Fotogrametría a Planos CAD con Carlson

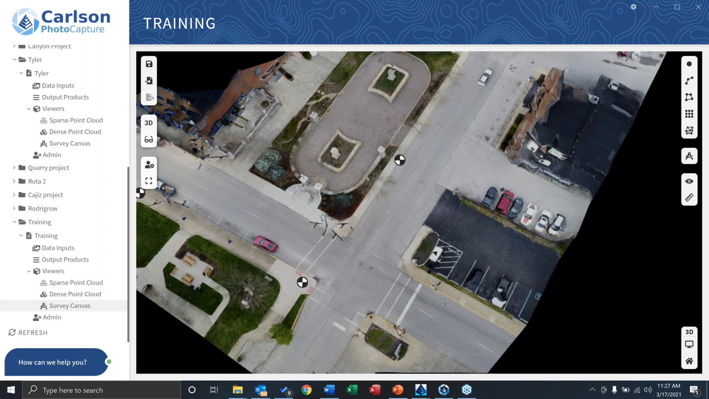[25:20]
Lo que estoy haciendo en este caso con PhotoCapture es coger esas imágenes de un dron o de un vuelo con una avioreta o algo por el estilo, tomando esas fotografías y procesándolas para generar este ortomosaico y generar la nube de puntos, básicamente. ¿De acuerdo? Entonces, es paso uno. Ahora, una vez me permiten... Voy a cerrar este. Voy a decirle, ok. Está diciendo, ¿usted tenía algún procesamiento?
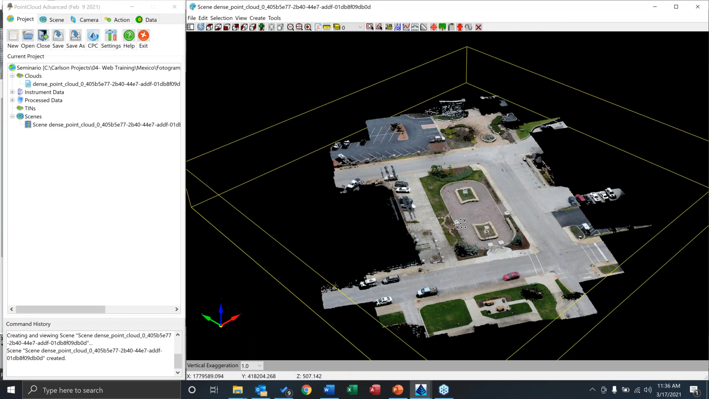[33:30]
Y ya puedo empezar yo a trabajar con esta nube de puntos inmediatamente. ¿De acuerdo? ¿Qué procesos vamos a aplicar para limpiar esta nube de puntos? Para extraer la información que necesitamos. Yo siempre le digo a todo el mundo. No es necesariamente blanco y negro. ¿Cierto? De golpe queremos hacer ciertas cosas o ciertas cosas no.
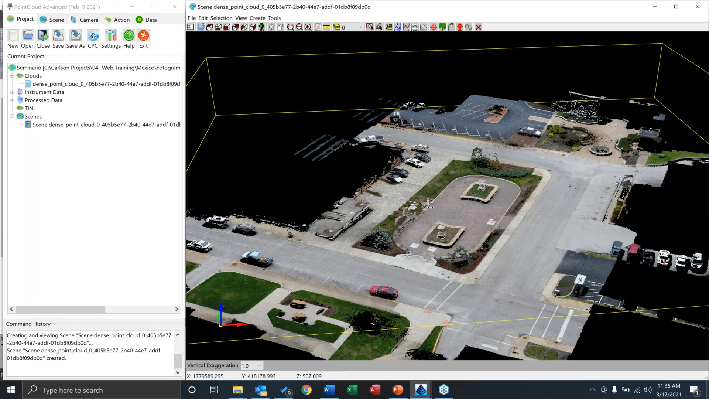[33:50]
Depende del proyecto. Depende de los resultados. Entonces, por ejemplo, en este caso, lo primero que veo es. Está este techo. Están los carros. Están un poco estas cositas. Probablemente, por simplificar el proceso ahorita en la presentación. El primero que yo haría seguramente es simplemente. Procesar con el filtro que llamamos de tierra desnuda. Bare Earth. Y eliminar todo eso. Y después empiezo a concentrarme ya en las áreas que más me interesan.
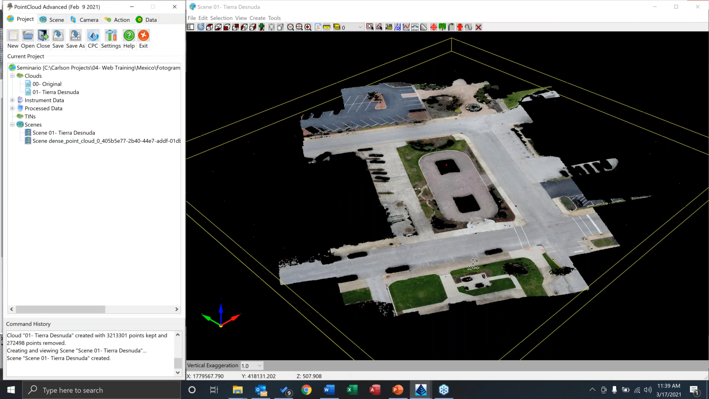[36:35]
Entonces, ya me eliminó el edificio. Los carros. Básicamente los.
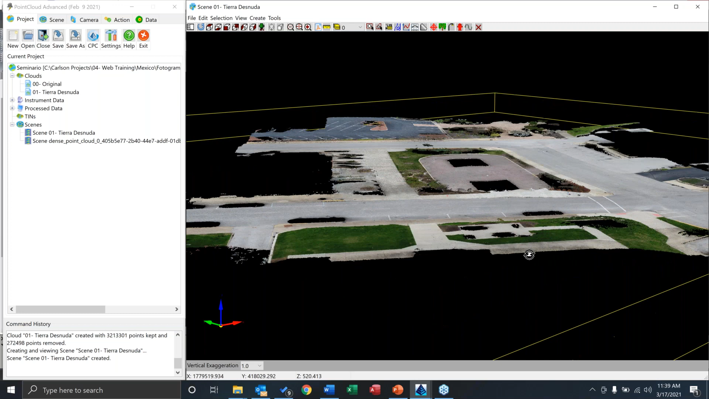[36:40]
Aquí había un par de arbolitos. Un poco. Unos arbusticos y eso. Entonces, ya me eliminó todo. Así que me puedo concentrar en la parte que me interesa. Una pregunta que me hace muchas veces gente es. Por ejemplo. Con vuelos de drones. Es típico que. Como hay que hacer el. El. El traslapo. De todas las imágenes. Siempre se recomienda 30. 40 por ciento. Y obviamente se vuelo un poquito alrededor de los bordes del lote. Etcétera. Etcétera. Entonces, obviamente. Se. Se. Se. Se. Se. Hay que tener información de muchas more áreas. De las que son necesarias. ¿Cierto? Entonces, miremos algunas de las otras.
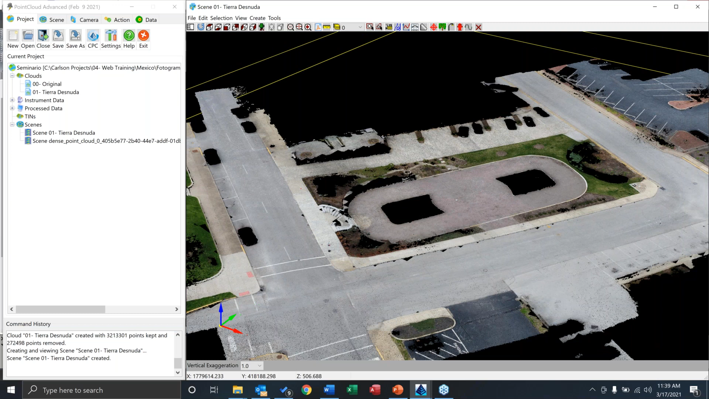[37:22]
En her産adas de edicion. Acá. Pero una cosa que podemos hacer aquí rápidamente. Es lo que yo llamo. Definir el área de trabajo. ¿Cierto? Ha. Digamos para efectos de esta presentación.que queremos. Esta zona del parque. Ha. De golpe. Queremos un poquito de estas dos calles. Que están acá. En esta zona que alrededor. Pero no nos interesa, digamos esta parte de aquí o no nos interesa de. golpe mucho del parqueadero de la zona enfrente o de golpe dejemos el parqueadero solamente por jugar un poquito con esto. Entonces, ¿qué podemos hacer? Hagamos varias selecciones.
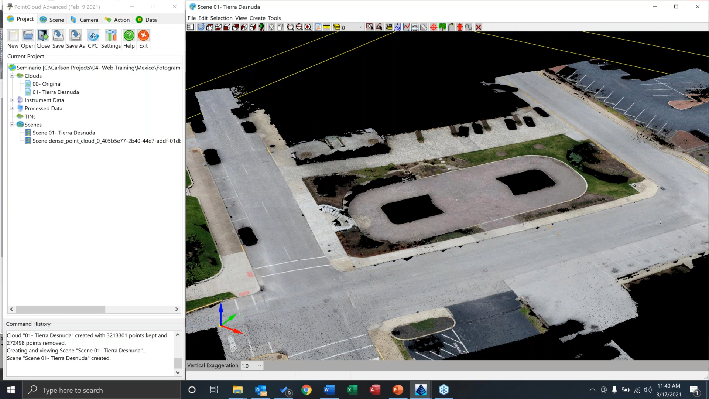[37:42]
Voy a cambiar la vista, cambiémonos a una vista superior, un ángulo como este y voy a usar la pestaña con algunas de las opciones de selección. Hay opciones de selección por ventana, por perímetro, por polilíneas. Si hubiéramos traído algo más del archivo CAD, puedo subir polilíneas del archivo CAD para definir bordes y límites de trabajo, ¿de acuerdo?
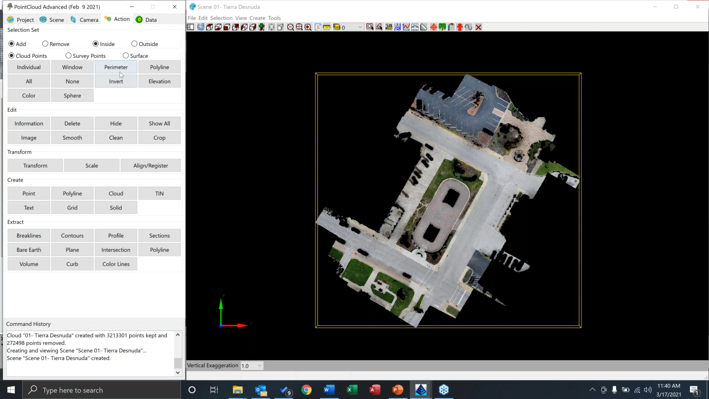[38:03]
Lo que voy a hacer en este caso, lo voy a hacer es por perímetro. Entonces, digamos que el perímetro que me interesa es, voy a dejar buena parte de esta calle acá, de golpe hasta acá y hasta el fondo, hasta allí, ¿cierto? Entonces, si lo hiciéramos de esa manera, digamos que lo voy a hacer así por acá y paremos aquí, digamos hasta este borde, vamos a ver la carretera hasta allí, de golpe dejamos un poquito del parque
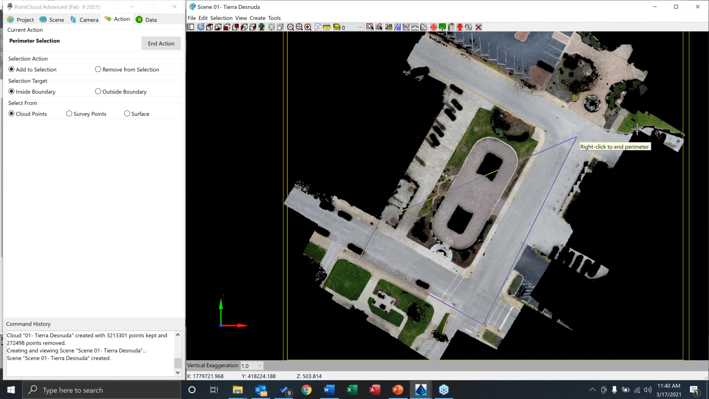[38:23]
acá, dejamos esta zona de estacionamiento y hagámoslo muy simple, hagámoslo simplemente como esta, dégámoslo hasta ahí. Clico en el botón derecho, me selecciona todos los puntos que necesito, ¿de acuerdo? ¿Cosas que puedo hacer? Obviamente puedo invertir la selección, de golpe quiero generar, una cosa que me preguntan a veces es categorizaciones de edificios, etcétera. Algunos de los filtros que utilicé hace un segundo me hubiera podido generarlo como una categorización para aprender y apagar las cosas.
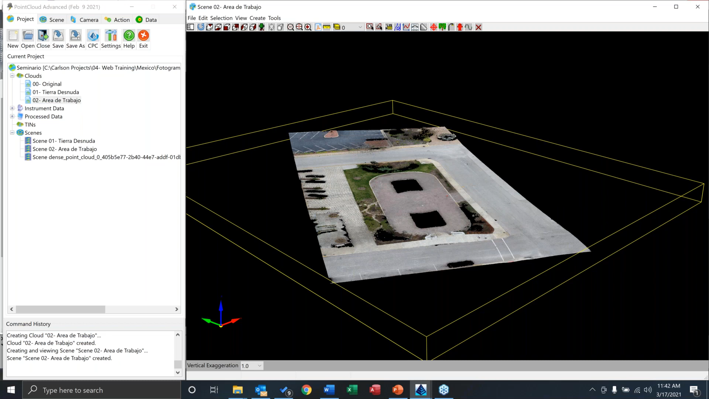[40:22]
Aunque es más preciso que fotogrametría, igual se generan algunos artefactos, ¿no? Entonces, me gusta limpiar las cosas un poquito más, ¿de acuerdo? Ahora, lo que podríamos hacer rápidamente para, nuevamente, para darles una idea de lo que se puede hacer aquí con Carson, por ejemplo. Perdón, me voy a quedar aquí en este ángulo. Ok, perfecto.
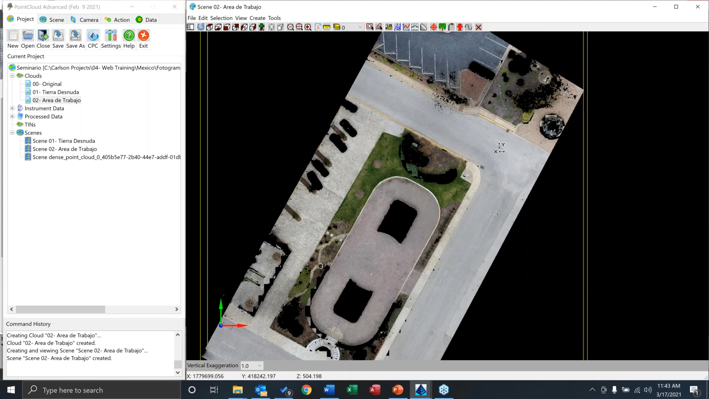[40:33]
Fíjense que tengo un pozo de inspección acá, ¿de acuerdo? Tengo un pozo de inspección ahí. De hecho, tenemos un punto de control geográfico que es este puntito de aquí. Es un punto de la NGS, de la National Geographic Service de los Estados Unidos. Es un punto conocido del récord histórico. Entonces, de golpe me interesa tomar unos puntos acá. La otra parte que me interesa, obviamente, es generar unas líneas que vayan alrededor de estos bordillos de carretera, ¿cierto?